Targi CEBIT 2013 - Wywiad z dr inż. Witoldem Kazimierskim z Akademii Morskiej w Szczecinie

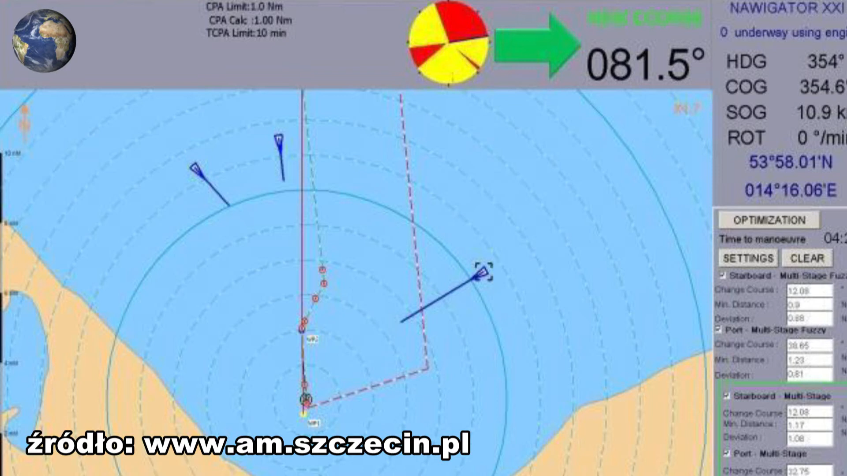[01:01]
a pomóc, dopomóc, wspomóc. Czyli system daje rekomendacje, to jest to, co widzimy przykładowo tutaj tą zieloną strzałką, że należy skręcić w prawo i kurs jest podany, na jaki należy płynąć.